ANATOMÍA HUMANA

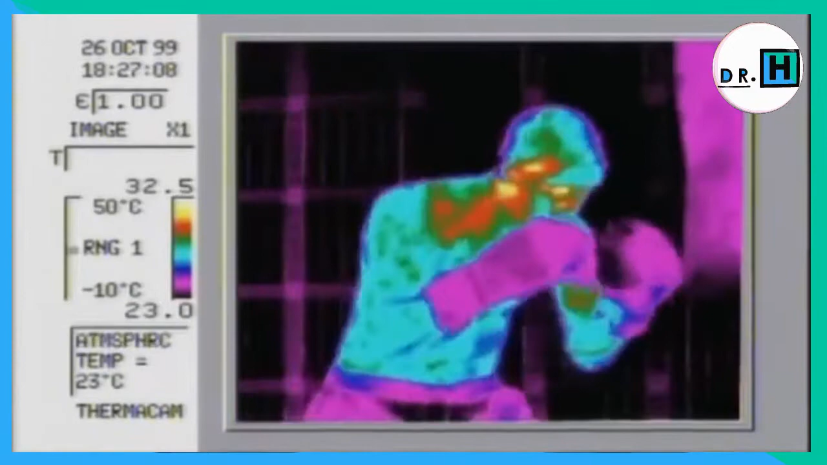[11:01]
Esta cámara sensitiva al calor muestra en rojo y amarillo las zonas más calientes de un cuerpo en acción.